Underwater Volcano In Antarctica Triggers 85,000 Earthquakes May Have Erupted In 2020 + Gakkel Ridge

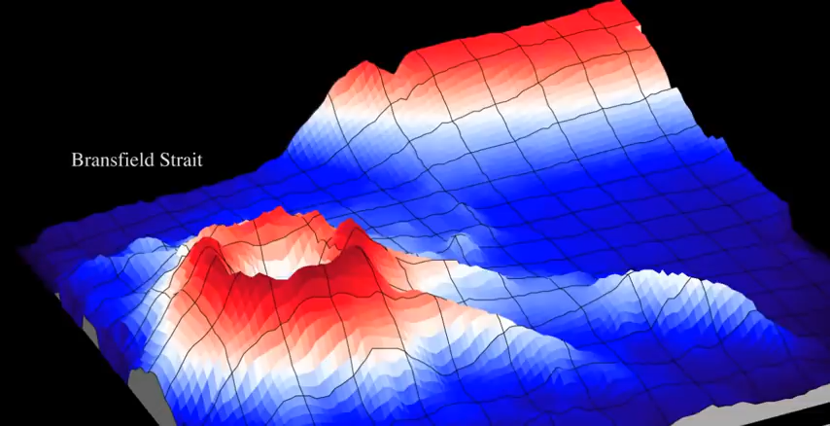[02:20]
Now, the swarm occurred around the Orca Seamount in Antarctica, a supposed inactive volcano that rises about 3,000 feet from the seafloor in the Bransfield Strait, which is a narrow passage between the South Shetland Islands and the northwesternmost tip of Antarctica.